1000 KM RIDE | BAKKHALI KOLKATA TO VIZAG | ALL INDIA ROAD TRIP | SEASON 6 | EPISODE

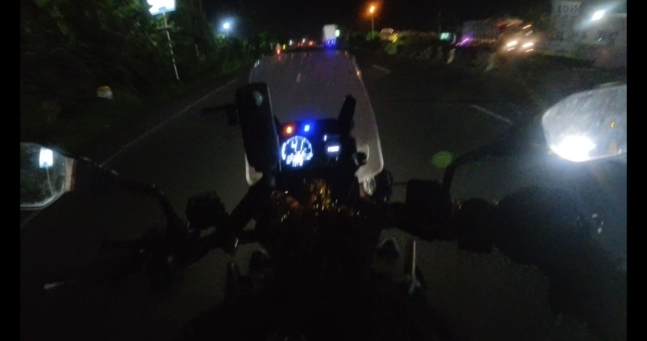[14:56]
లైక్ ఖరగ్పూర్ దగ్గరలో అంటే ఒక ఇంకొక 100 km రూమ్ తీసుకుందాం అని ఆలోచన. ఇప్పుడు టైం అయితే 7:42 మోస్ట్లీ బై 9:30-10 o'clock రూమ్ తీసుకుంటాను. కంటిన్యూస్గా అయితే డ్రైవ్ చేయను, వై బికాజ్ బైక్ ఒకటి.
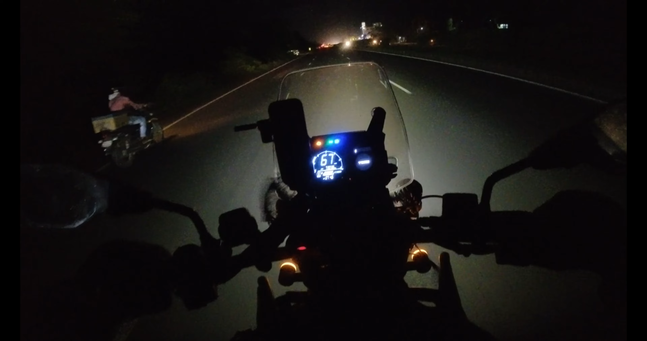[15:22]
అండ్ ఇంకో మెయిన్ రీజన్ ఏంటి అని అంటే ఖరగ్పూర్ దాటిన తర్వాత భద్రక్ బాలసోర్ సారో అనే ఊర్ల దగ్గర రోడ్డు బాగోదు. అసలు కటక్ వరకు రోడ్డు చాలా చండాలంగా ఉంటుంది. సో నైట్ టైమ్ ఆ హైవే అన్న పాయింట్ మీద అక్కడికి వెళ్ళి రిస్క్ చేసే కన్నా ఐ థింక్ ఇట్స్ బెటర్ ఐ స్టే బై 100 km.